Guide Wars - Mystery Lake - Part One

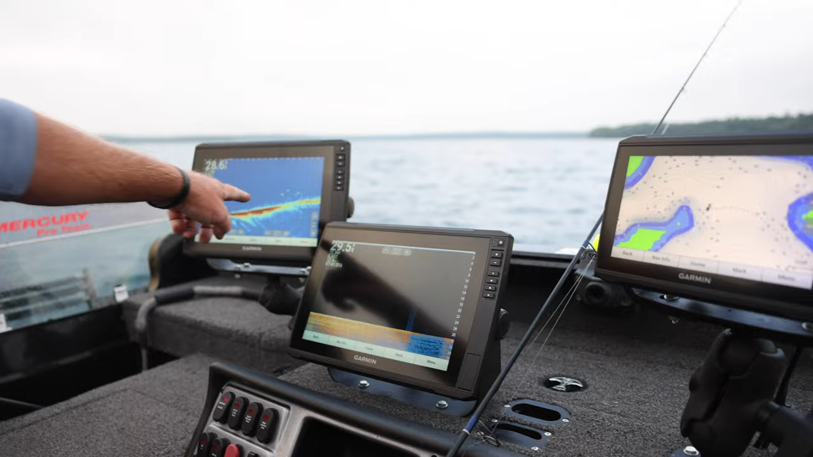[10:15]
A few fish hanging out right on the edge there. Mud bottom here, and then you can see as it comes up on the top,
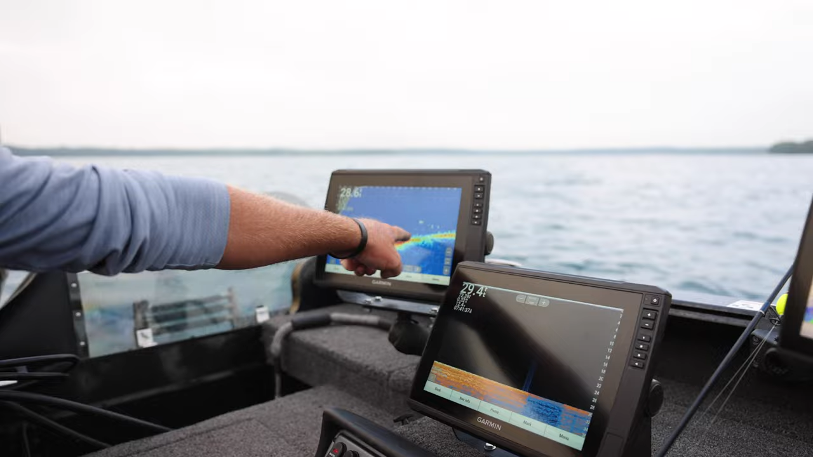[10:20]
it doesn't look like a lot of weeds, but some kind of vegetation up there. I can see a tail on that fish right there.
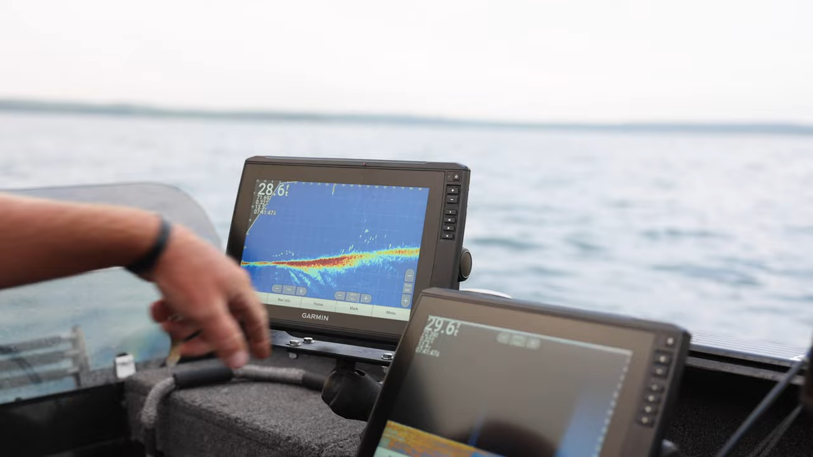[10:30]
I'm gonna try to get close and catch him with a bobber.
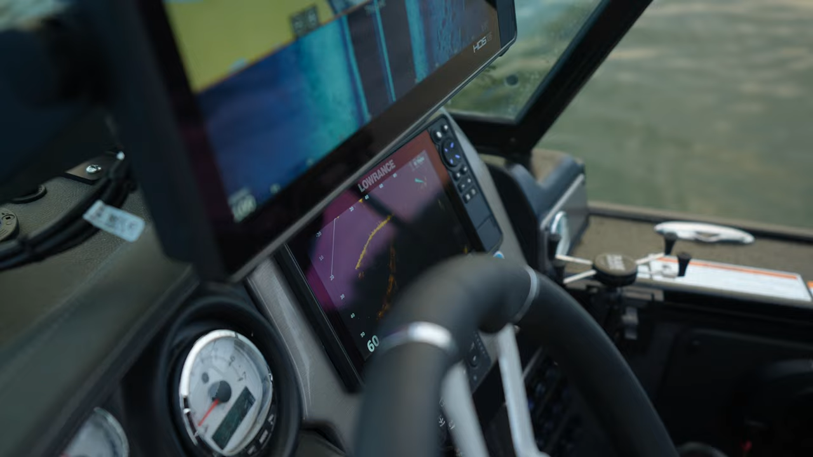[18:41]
Two more fish right there. It'd help if I zoomed in a little bit.